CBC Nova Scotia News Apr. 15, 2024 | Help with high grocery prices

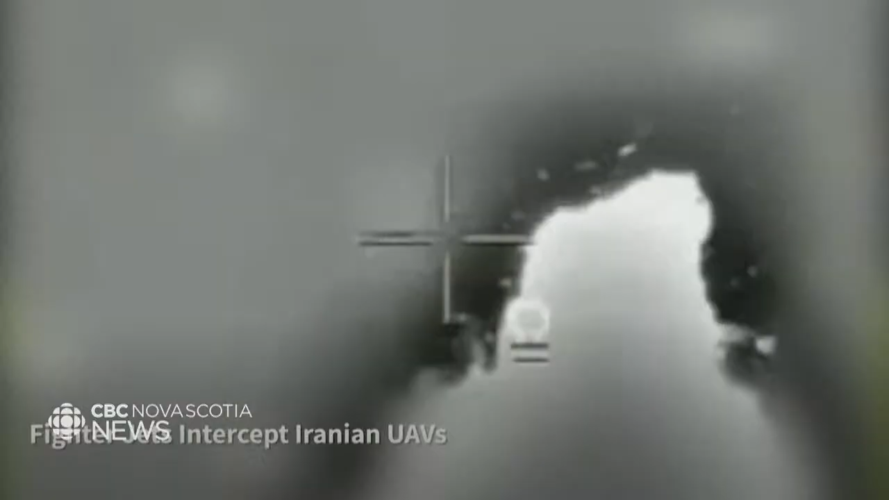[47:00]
and other countries time to prepare and shoot down all but a few of the projectiles.